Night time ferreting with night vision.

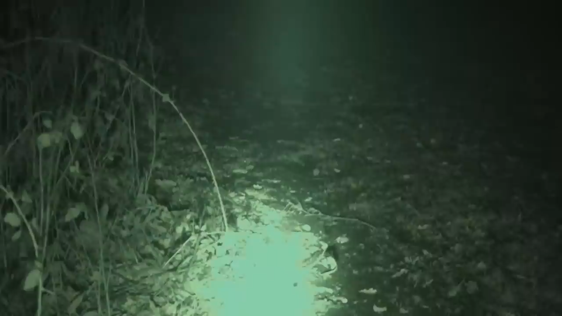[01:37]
come here as you can see the infrared filter that Ian Hodge field support supply sent me for free works a treat
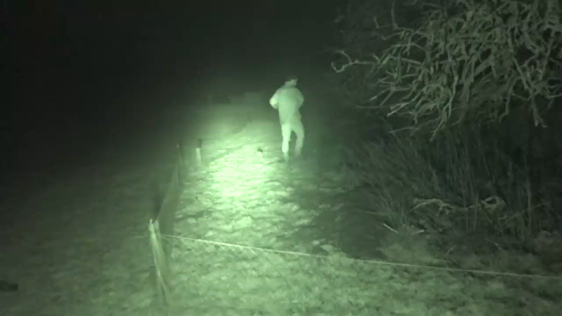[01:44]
and I couldn't wait to do some nighttime ferritin at this point in the night we already had a dozen rabbits or so we ferreted a couple of small warrens and had a couple rabbits out of those and then we ferreted a really big warren we could only cover half the warren with a long net and we had about 14 bolts
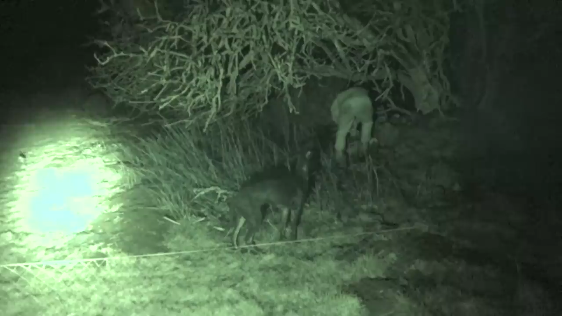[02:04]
within 10-15 minutes and we caught eight rabbits from that one